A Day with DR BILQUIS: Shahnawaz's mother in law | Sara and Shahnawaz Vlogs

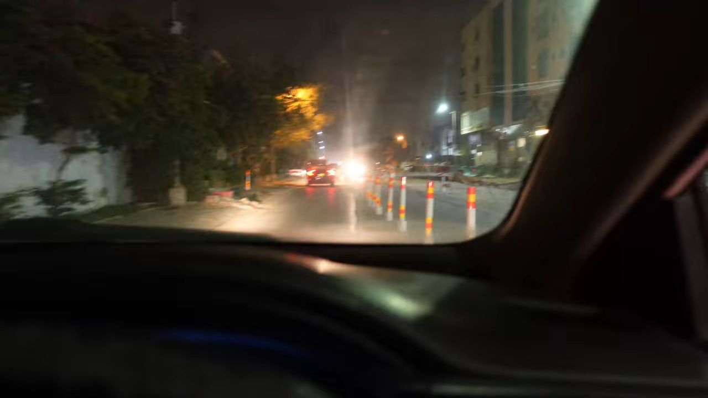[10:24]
भई डिफेंस के सारे रोड तोड़ के चतना जूर हो चुके हैं इनने बेड़ा गरक कर दिया है अर जगा का मगर अच्छा है कम से कम अगले साल बारिशों में तूटा पूटा